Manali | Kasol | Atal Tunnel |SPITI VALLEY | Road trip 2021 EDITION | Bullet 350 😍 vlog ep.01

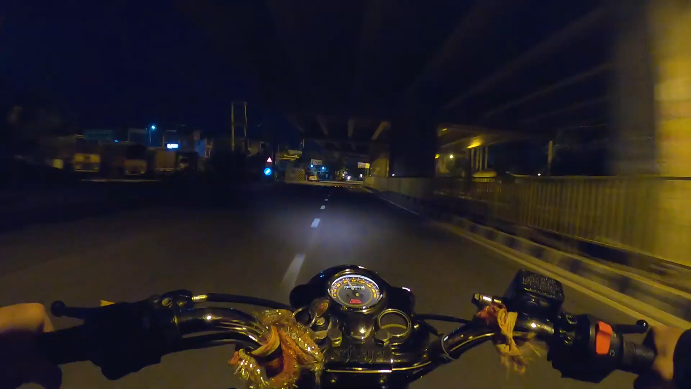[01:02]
सो अभी हम जहाँ से गुजर रहे हैं इस सिटी का नाम है खरड़, पंजाब डिस्ट्रिक्ट मोहाली, और ये अपुन का इलाका है बॉस।
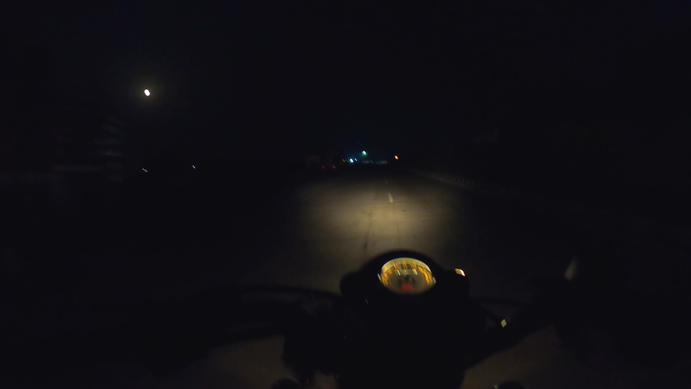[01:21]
अभी मौसम बहुत ज़्यादा ठंडा है और बहुत ज़्यादा मज़ा आ रहा है, ठंडी ठंडी हवा लग रही है।